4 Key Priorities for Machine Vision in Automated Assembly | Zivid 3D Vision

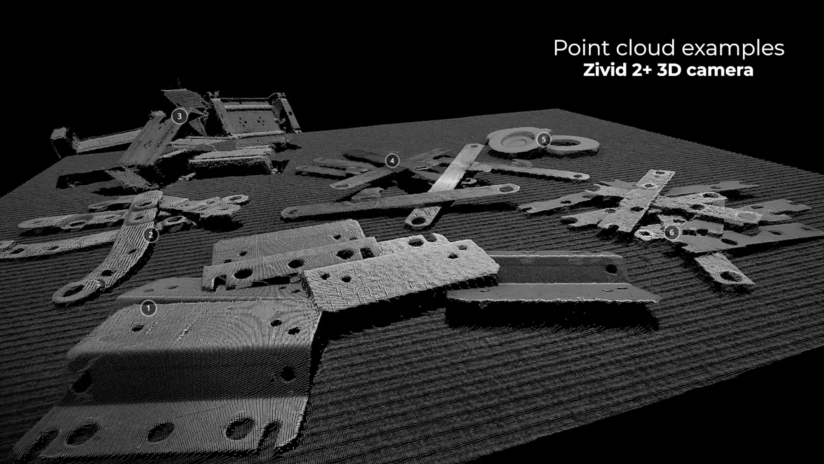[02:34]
Detecting small, densely stacked, shiny parts is challenging because the robot struggles to capture details for pick-and-place operations.
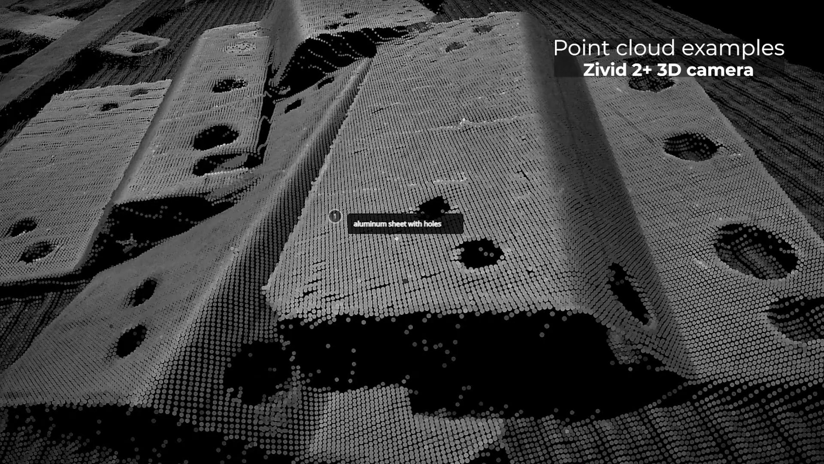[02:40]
This task requires a complete point cloud without holes or missing segments,
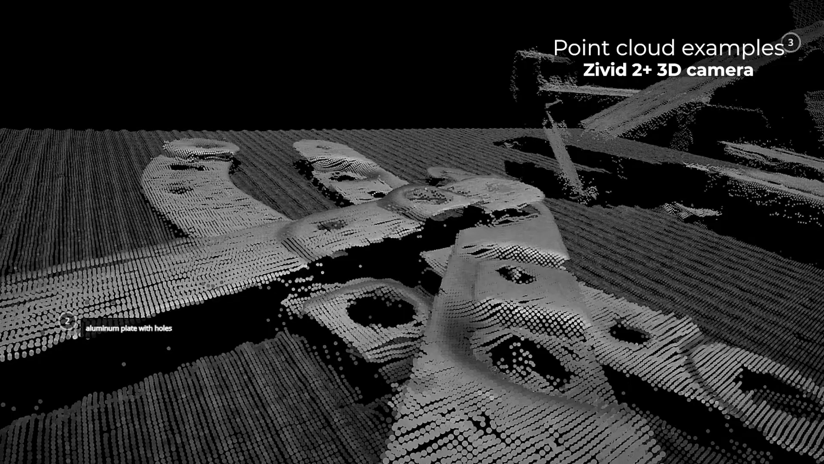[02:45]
ideally closely representing the actual scene.